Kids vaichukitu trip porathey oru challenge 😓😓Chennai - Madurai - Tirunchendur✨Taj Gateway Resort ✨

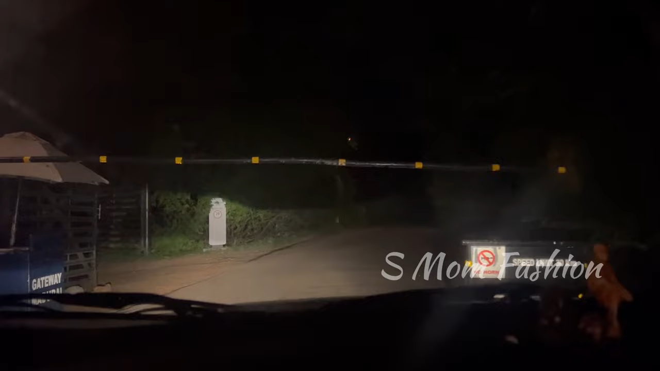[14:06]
ஸோ நான் சொல்லியிருந்தேன் ஸ்லோப்பில் வந்து ஒரு 1 கிலோமீட்டர் ட்ராவல் பண்ணுறது. ஸோ நைட் டைமில் செம்ம அட்வென்ச்சரஸாக இருந்துச்சு.